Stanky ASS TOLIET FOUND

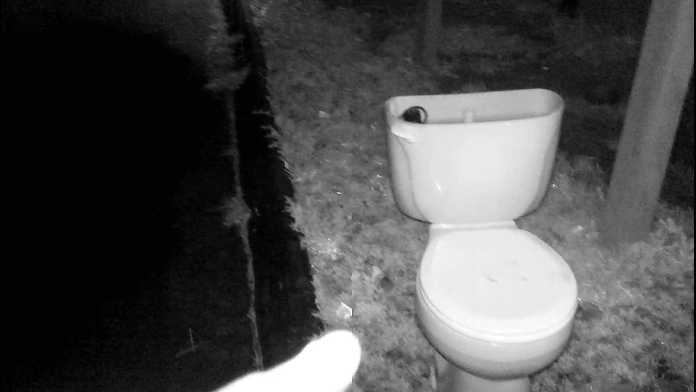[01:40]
dirty ass toilet, what the fuck, you guys only see this shit in salon, like, what the fuck is this shit, look at that, it's fucking nasty, dude, I'ma scared to look, I'ma scared to look,